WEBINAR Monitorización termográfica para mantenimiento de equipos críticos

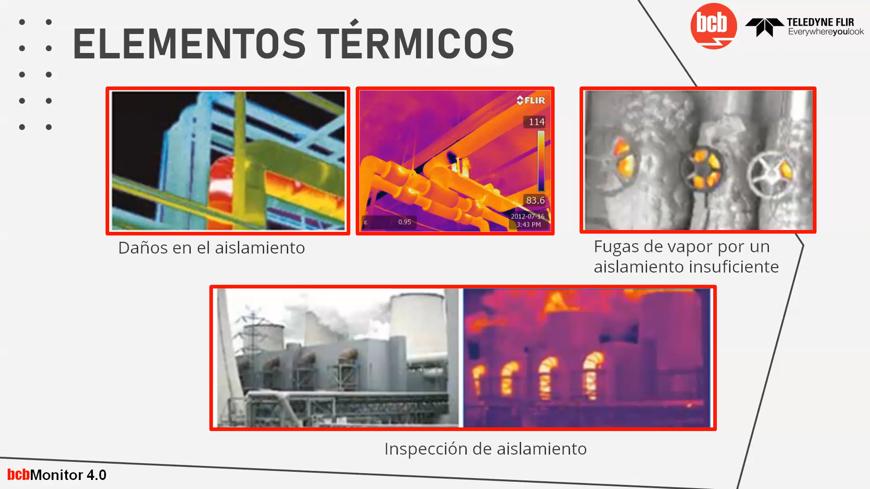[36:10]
inspección de aislamiento por ejemplo aquí a largas distancias aquí el operario por ejemplo aquí no estaría sufriendo ningún riesgo aquí desde lejos se puede notar de que se puede detectar las temperaturas en los aislamientos térmicos generalmente aquí esto por ejemplo es de una refinería aquí por ejemplo pasa los líquidos y bueno existe una desviación ligera a la temperatura a lo largo del techo que
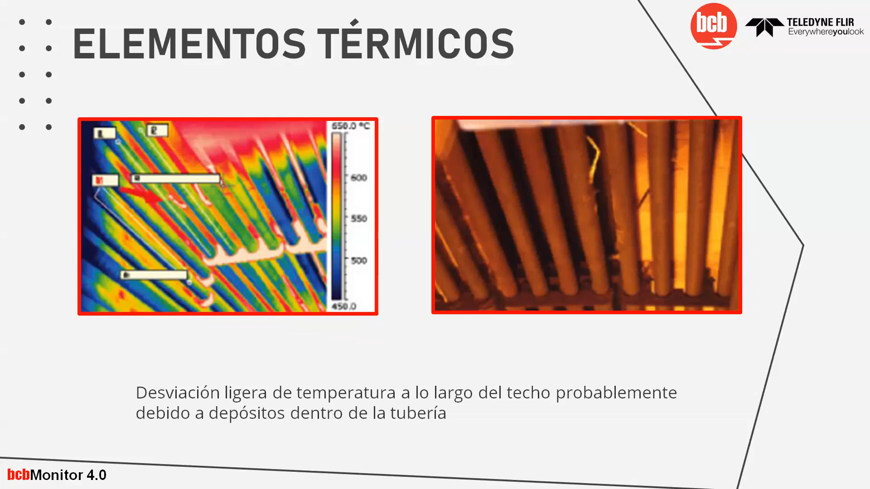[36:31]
On screen: scale top 650.0°C
probablemente debido a los depósitos dentro de la tubería pues no están no está bien hecho el aislamiento este es este es un robot de soldadura este es otro de los elementos térmicos que nosotros pues hemos hemos tenido en diferentes aplicaciones este el isqued es un punto caliente en el robot y bueno estos de la derecha son los electrodos en donde generalmente estos se utilizan más en la en la en los en los sectores automotrices en donde las soldaduras
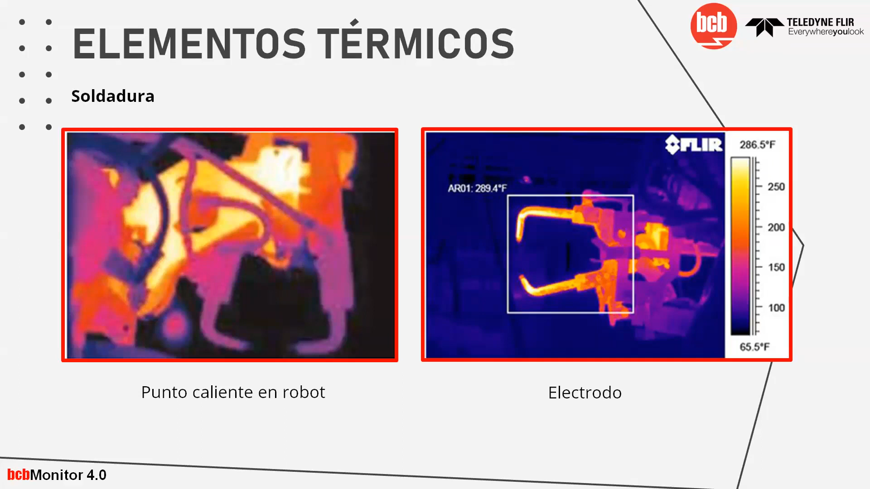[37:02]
On screen: scale top 286.5°F, scale bottom 65.5°F
hay un punto de soldadura y este siempre tiene que ser uniforme para que todo el proceso de calidad sea el mismo y bueno aquí podemos tener uno de los bueno
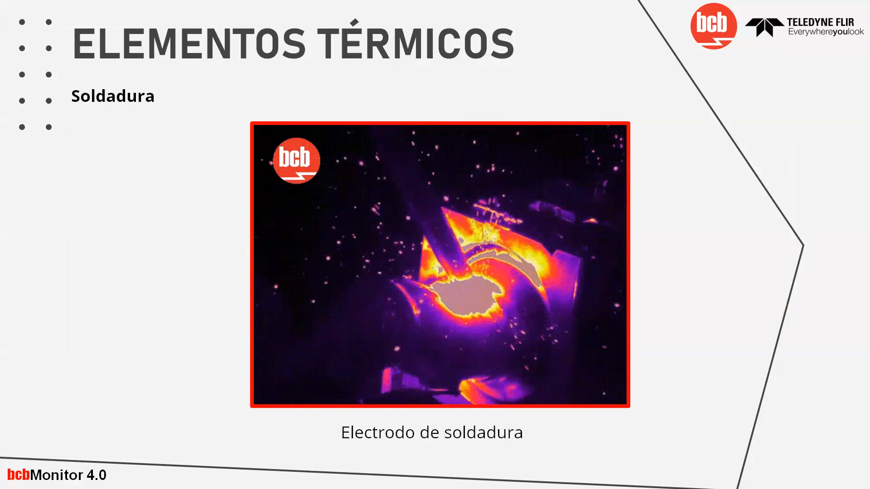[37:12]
aquí esto es un ejemplo de un electro de soldadura y podemos notar que aquí podemos ver las diferentes temperaturas
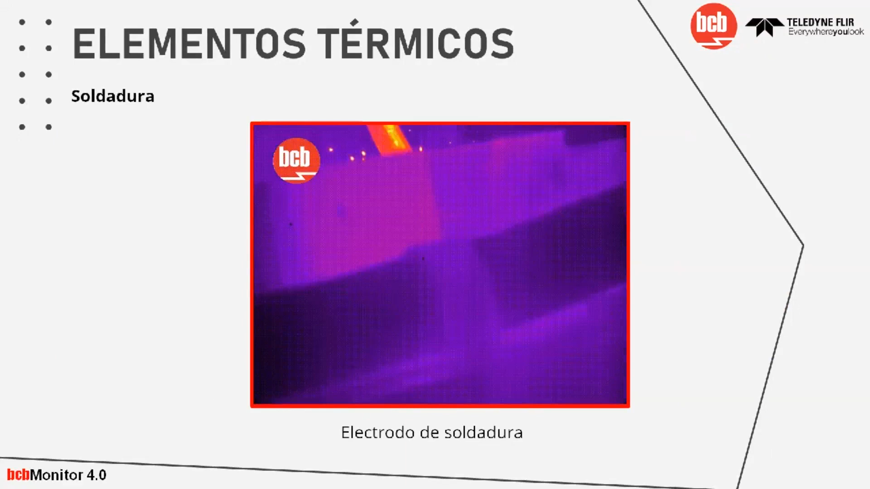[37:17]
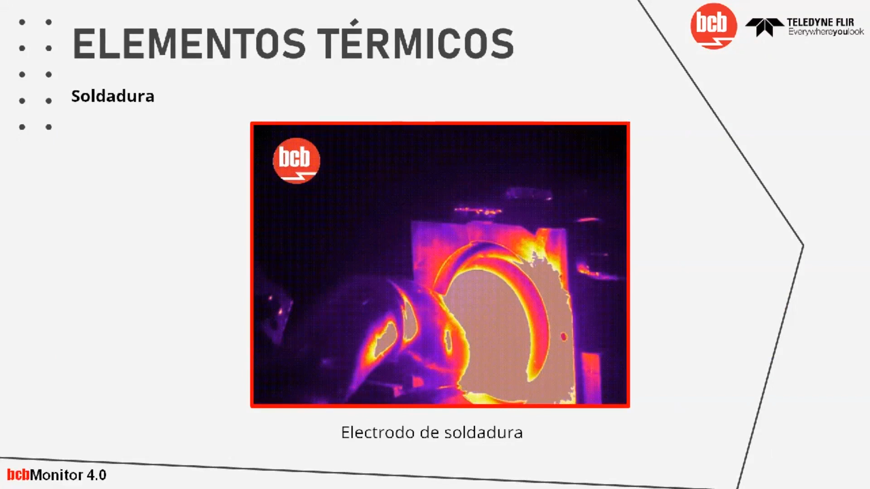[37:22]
aquí por ejemplo con otra paleta o bueno en esta misma paleta si subimos un poquito más los umbrales de temperatura podríamos ver exactamente
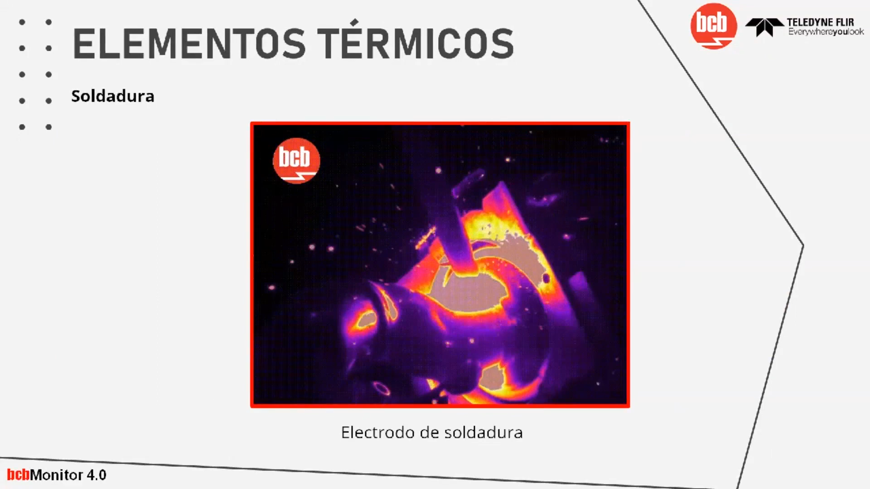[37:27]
a qué temperaturas o en qué rango se encuentra el punto en donde nosotros tenemos interés de que esta soldadura se realice
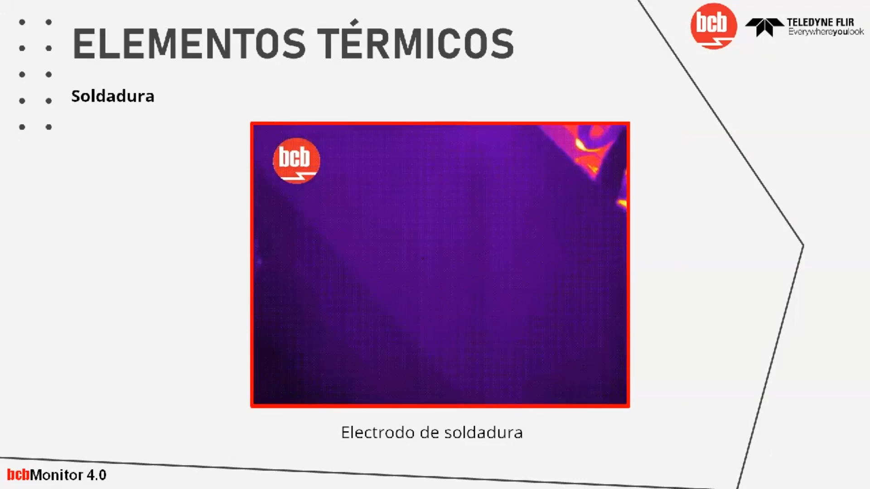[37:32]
bueno aquí la inspección de quemadores este es un por ejemplo esto es un es un horno en donde llegan las temperaturas hasta los mil grados por ejemplo y bueno en un entorno industrial en donde a menudo la capacidad de producción está determinado por los umbrales de temperatura pues bueno debe de ser siempre pues uniforme aquí por ejemplo tenemos los quemadores en los que
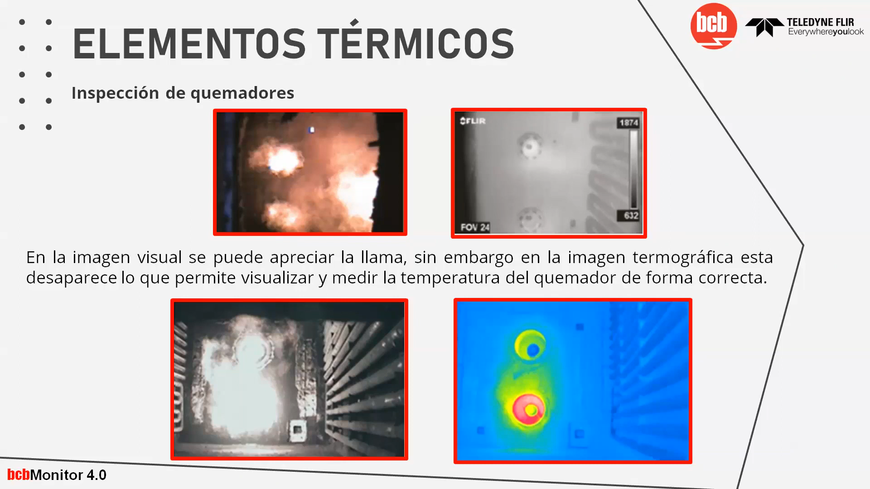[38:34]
sea la correcta y con las cámaras FLIR notamos que el humo como es un gas es invisible para las cámaras para ciertas cámaras y podemos notar ahí claramente de que eso no es impedimento para estas cámaras ahora acerca de las cámaras frigoríficas aquí por ejemplo tenemos de que posiblemente las soldaduras inadecuadas han causado algunas fugas de calor en esta sección en donde siempre queremos que la temperatura dentro de estas cámaras sea la misma y bueno generalmente cuando hay algunas fugas se tiene que subir la potencia de estos equipos para que pues puedan mantener una cierta
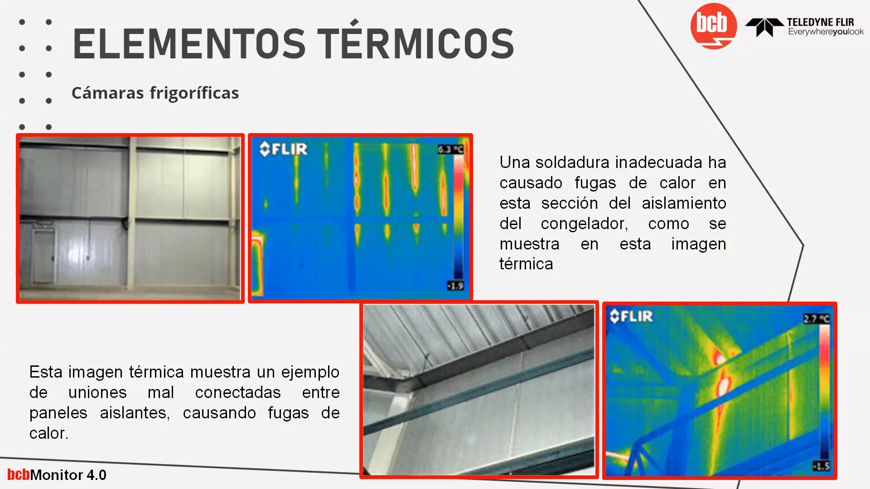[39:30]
esto por ejemplo aquí podemos ver que están las temperaturas de 6.3 a 1.9 grados las cámaras que nosotros generalmente usamos tienen pueden llegar hasta menos menos 20 posiblemente hay otras que hasta menos otro de los intereses que han tenido nuestros clientes es la detección de nivel de los depósitos esto por ejemplo a veces lo utilizan bueno utilizan presurizadores adentro que son que determinan a dónde está el nivel de llenado de estos depósitos y bueno esto es posible y totalmente posible es muy sencillo de manejar con las cámaras termográficas que también bueno se utilizan para detectar los
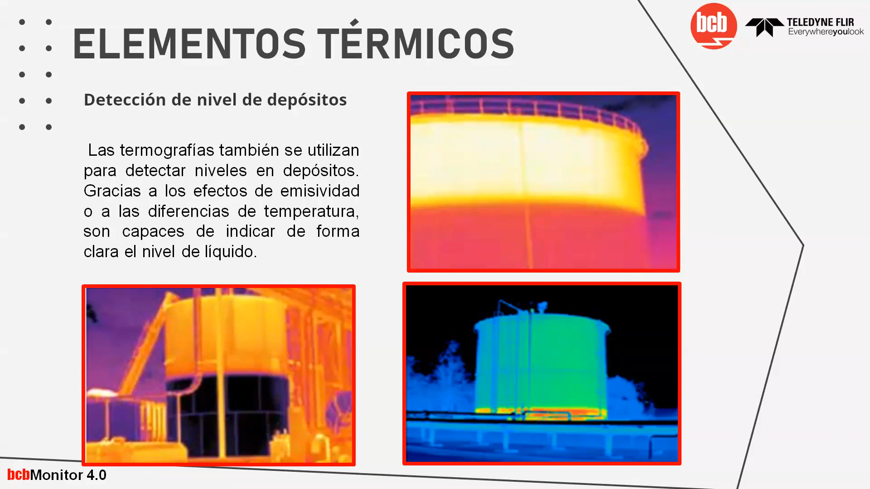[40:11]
niveles de estos depósitos esto gracias a los efectos de la emisividad y más que nada también a los a las diferencias de temperatura ahora vamos a pasar a la parte